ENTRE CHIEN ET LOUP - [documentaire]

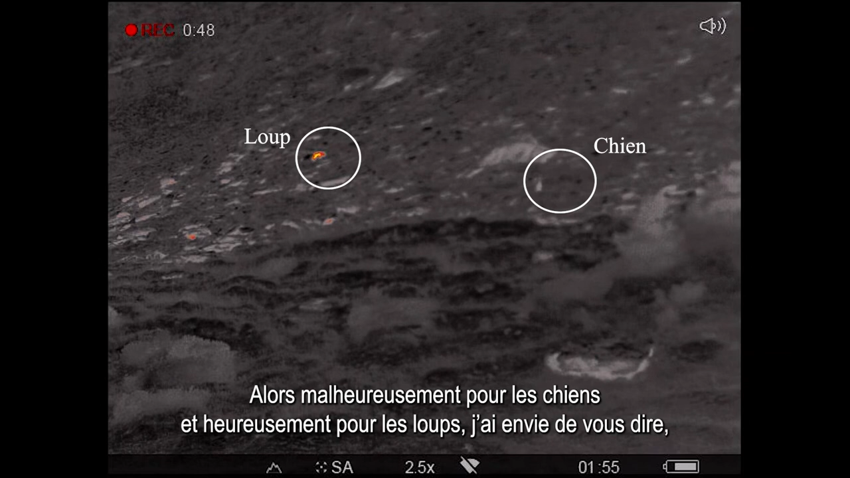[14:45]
Alors, malheureusement pour les chiens et heureusement pour les loups, j'ai envie de vous dire, ils ont utilisé les vents.
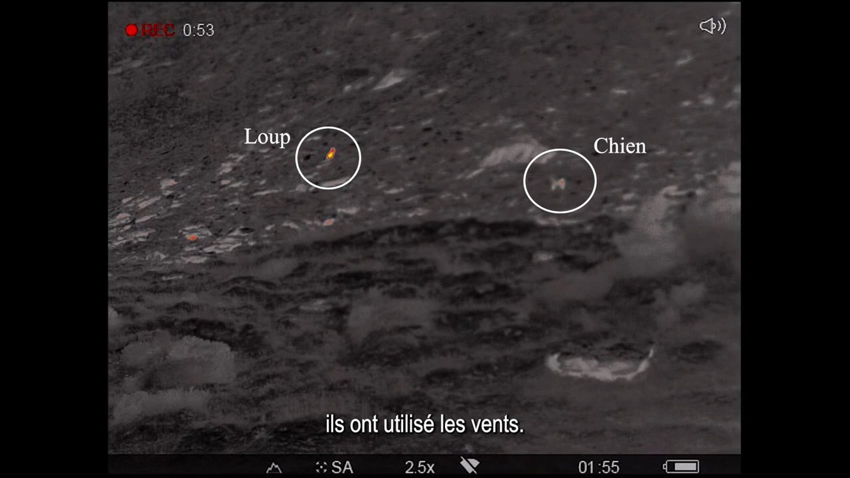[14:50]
Voilà, le vent était dans le mauvais sens, donc les loups ont utilisé ça pour pouvoir s'approcher au plus près sans que les chiens puissent le sentir.